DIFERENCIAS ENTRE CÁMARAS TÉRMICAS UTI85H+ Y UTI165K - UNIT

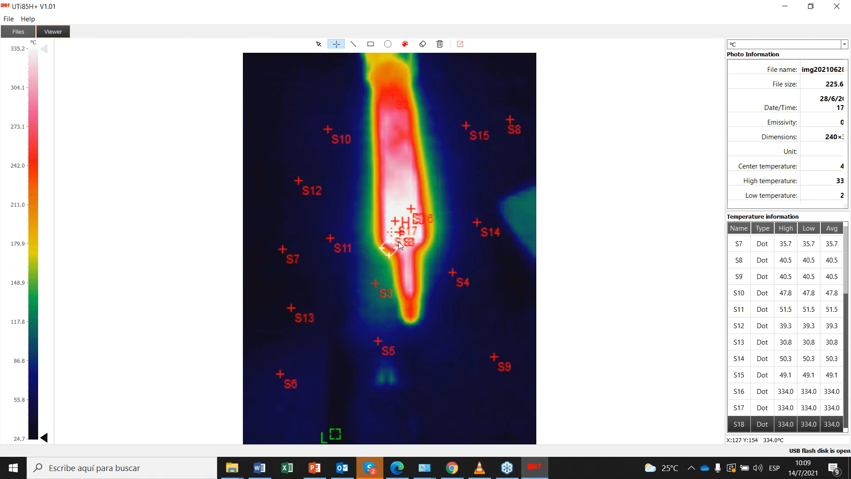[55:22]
Entonces aquí se puede ver en este caso, como se podía mencionar, es un cautín, en este caso se utiliza para la soldadura de equipos, y se puede ver, bueno, pues las temperaturas con las que está trabajando. Bien, eso es un dato importante en la UTI-85,
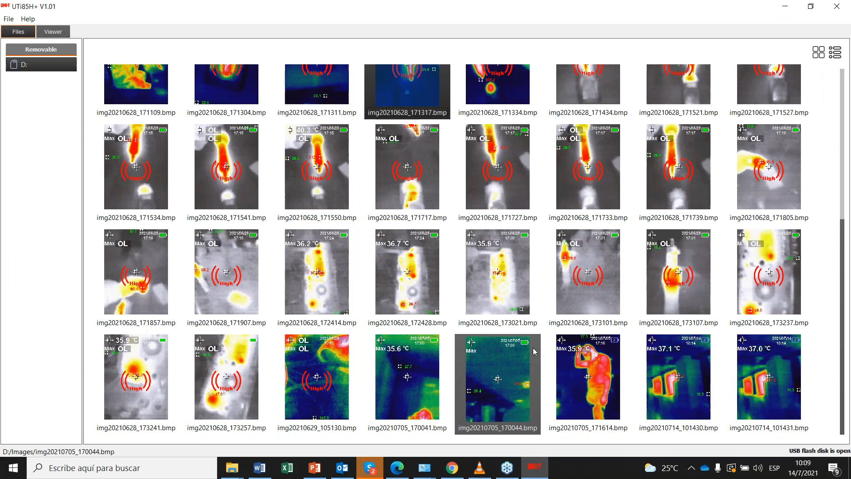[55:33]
que también se va a poder ver en la otra cámara térmica, que es la UTI-165. Bien, entonces pasamos a ver el otro aplicativo, que sería la UTI-165K.
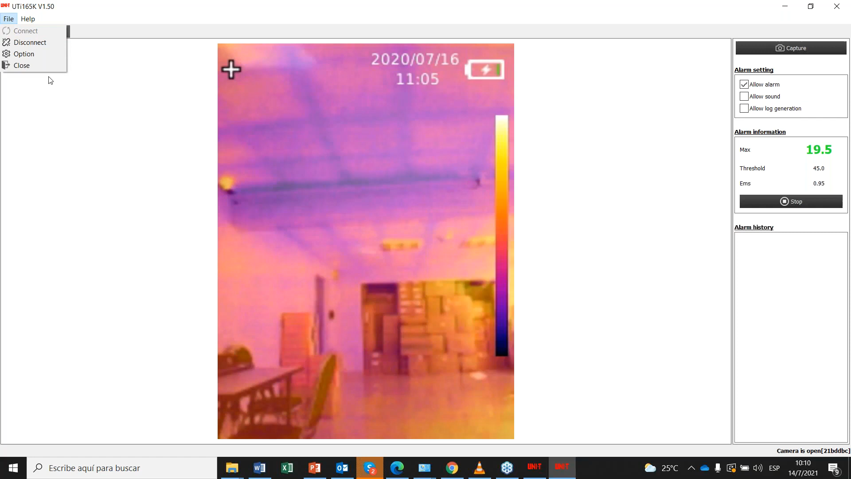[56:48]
Bien, aquí tengo la cámara UTI-165.
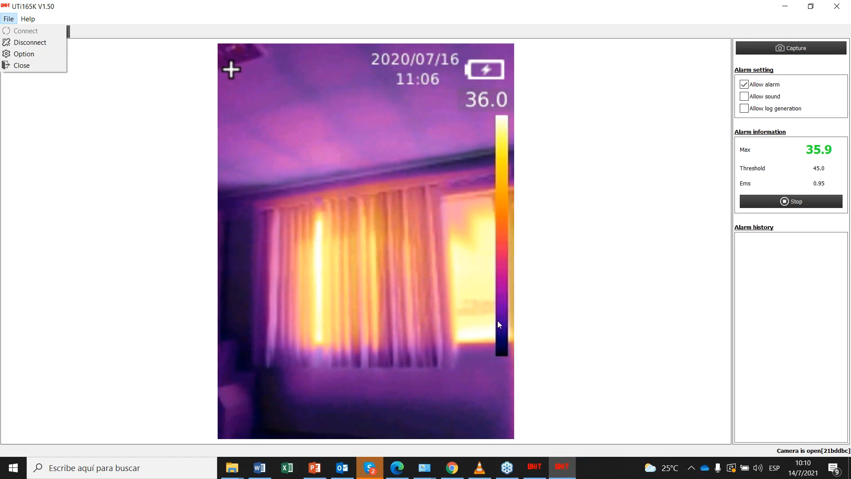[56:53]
Si pueden observar la diferencia que hay entre la cámara UTI-80, esta les mencioné que puede ver en dos colores, como se puede mencionar.
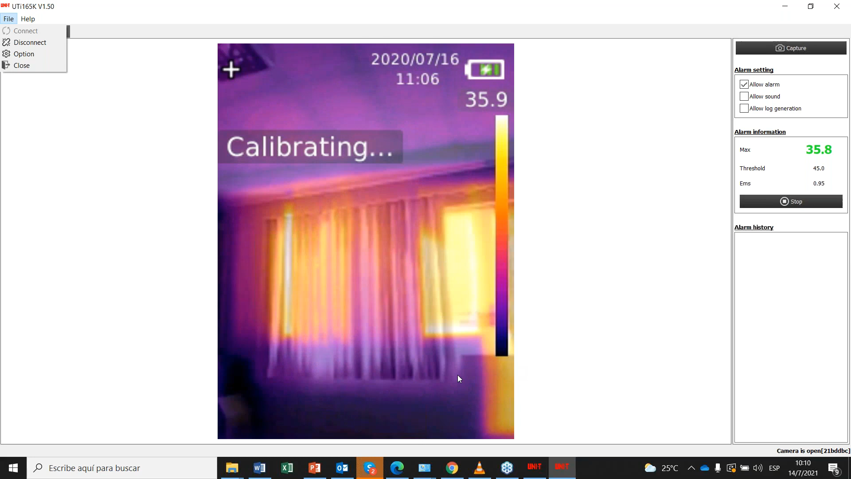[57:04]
Aquí voy a poner, si se ven aquí el menú principal. Tengo las dos cámaras acá.
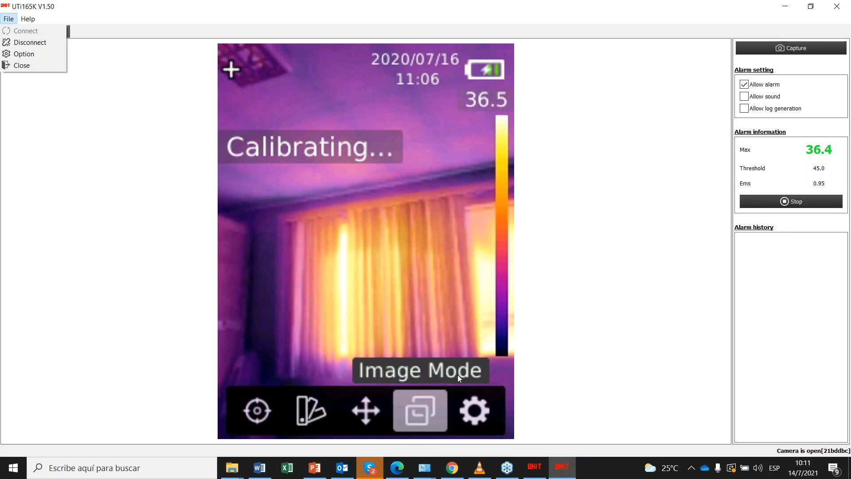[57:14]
Tengo la visión infrarroja,
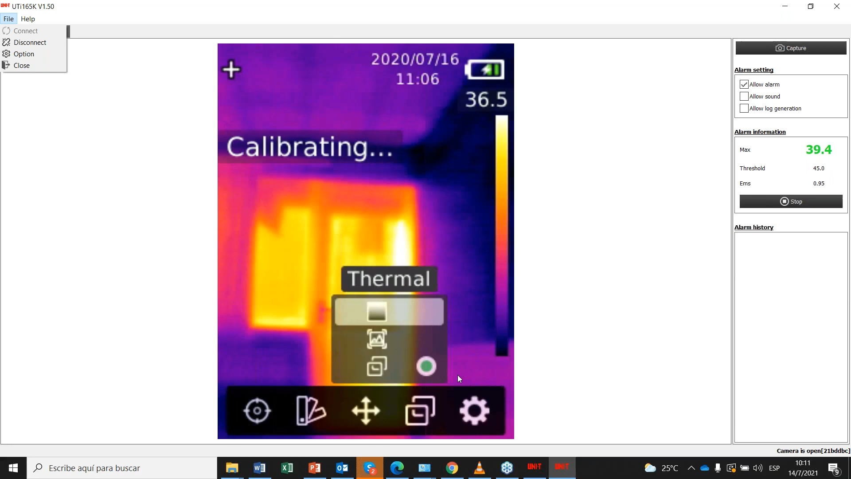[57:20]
como se había mencionado, al igual que la UTI-85, y tengo la visualización, se puede decir, en una cámara normal, ¿no? El segundo lente.
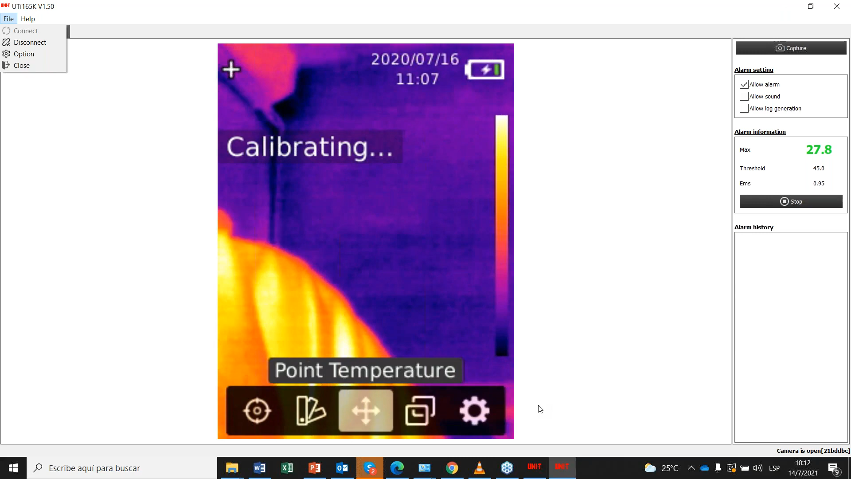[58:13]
la primera opción que se puede ver acá es donde se pueden ver los puntos.
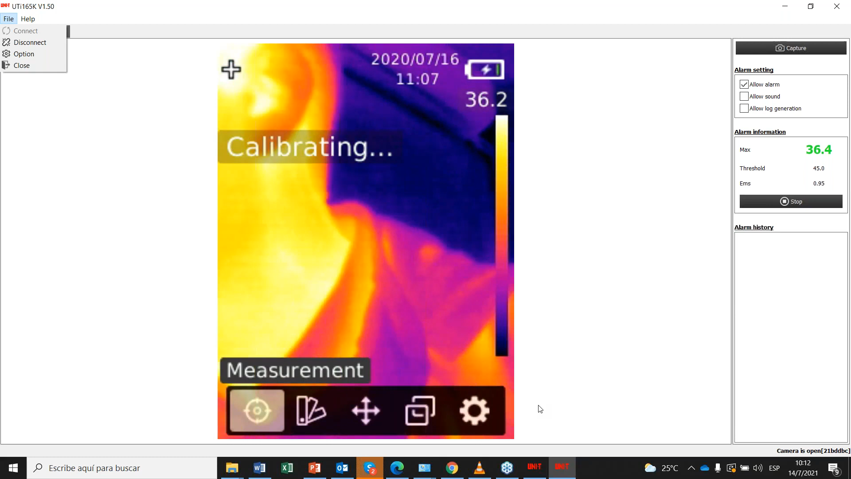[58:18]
Aquí tengo el punto más caliente o también el punto más frío.
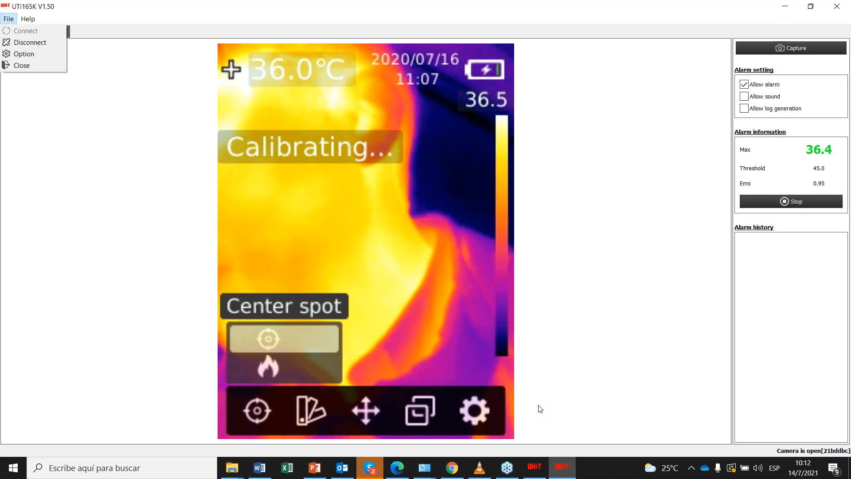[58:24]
On screen: spot 36.0°C
Si lo selecciono, van a poder observar que me aparece una cruz ahí,
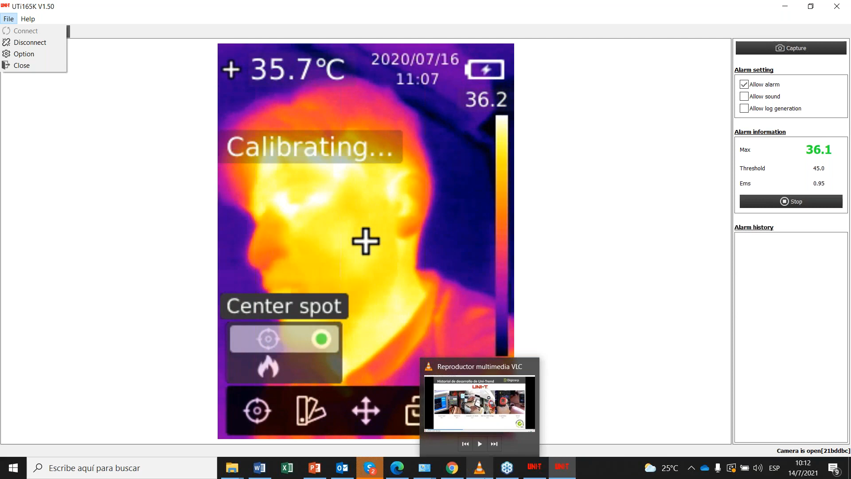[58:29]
On screen: spot 35.7°C
donde me va a mostrar el punto más, puede decir, el punto más, bueno, el valor que quiero saber de ese punto, en este caso, ¿no? El punto más frío.
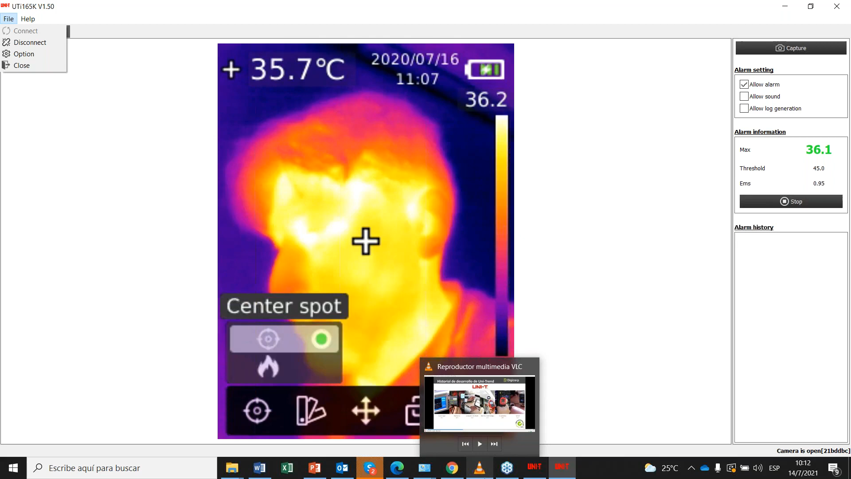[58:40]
On screen: spot 35.7°C
Y aquí voy a seleccionar el punto de mucho más calor. Ahí tengo dos puntos. No sé si pueden ver. El punto rojo indica que es el punto donde hay mucho más calor, mientras el punto verde indica el punto más frío. Si pueden observar aquí en esta cámara, bueno, en la cámara, ¿correcto?
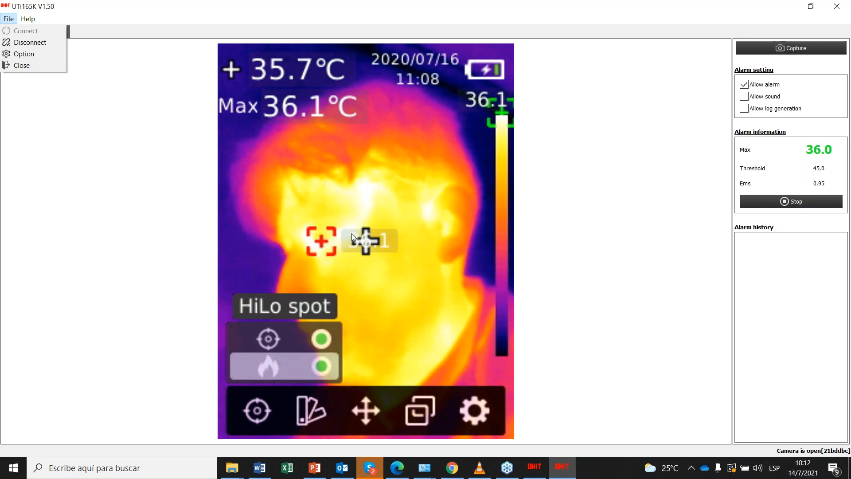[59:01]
On screen: spot 35.7°C, max 36.1°C
En el punto más rojo tengo 36,1 grados. En el punto más frío, que
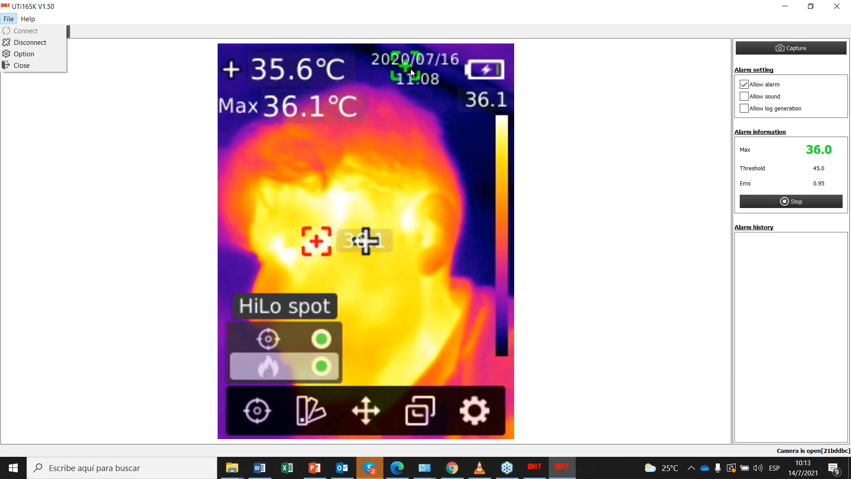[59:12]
On screen: spot 35.6°C
sería acá, estaríamos entre los 11,8 grados, más o menos. Ahora, si pueden observar, también podemos ver ahí en la pantalla dice calibrando. Entonces, esas cámaras tienen un sistema de autocalibración automático, donde de acuerdo a la temperatura van a calibrarse, a tomar un valor, ¿no? Un valor va a tomar un valor exacto, ¿no? Y no un valor, se puede decir, malo, ¿no? Un valor exactamente como se requiere.
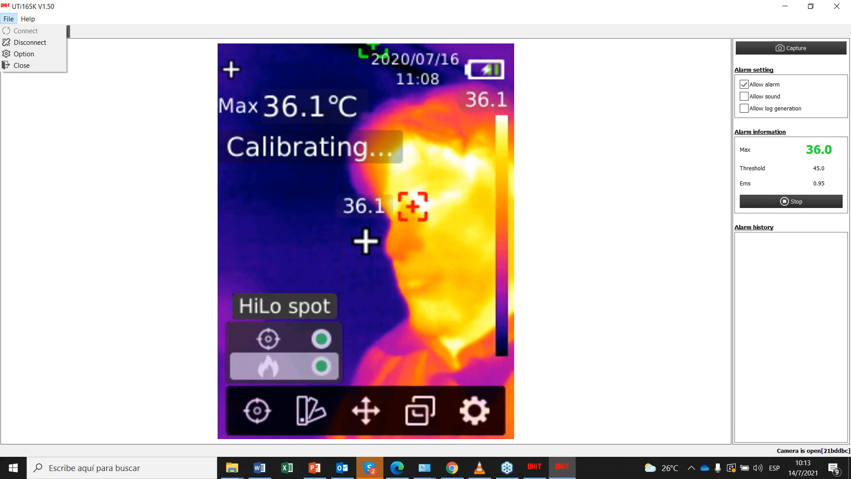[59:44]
Ahorita, aproximadamente, yo estoy con una temperatura de 36,1 grados, que sería mi temperatura normal. Entonces es con esta opción que he podido habilitar la opción de la cámara. Bien, ¿qué más tengo acá?
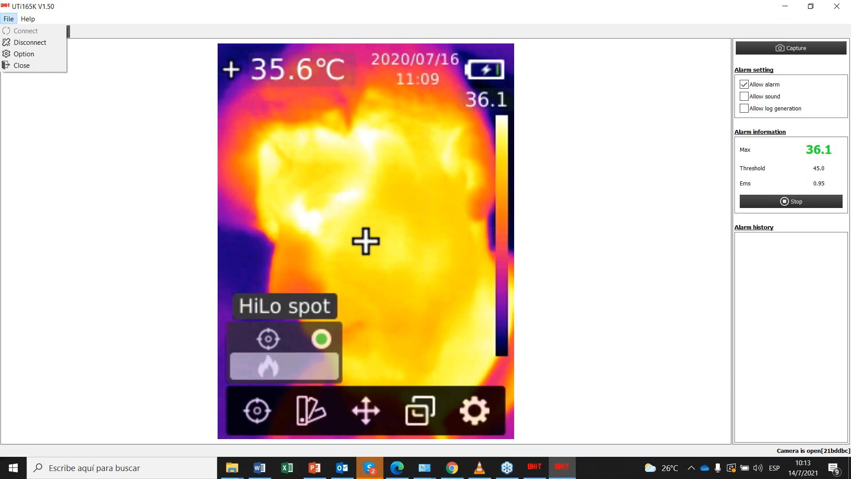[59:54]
On screen: spot 35.6°C
Vamos a deshabilitar estas opciones. Tengo la opción de paletas. Ya.
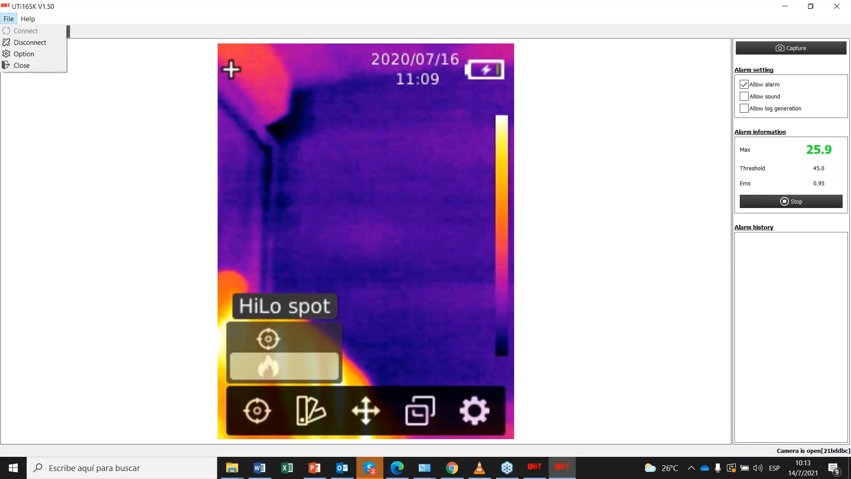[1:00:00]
Vamos a pasar abajo. Bien.
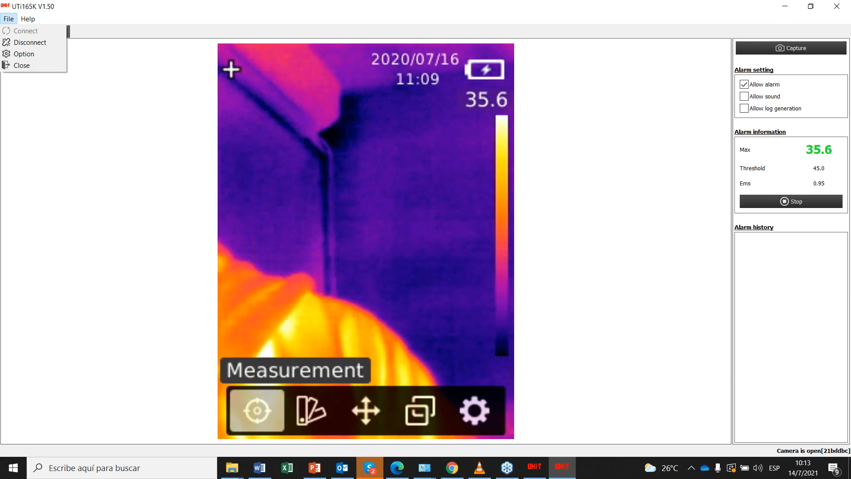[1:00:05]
Bien, acá el tema de las paletas. Ya, ¿en qué casos utilizamos el tema de las paletas? Estas paletas nos permiten, bueno, pues identificar, en este caso, ahorita, bueno, pues en este momento, identifica el calor de la piel humana, ¿no?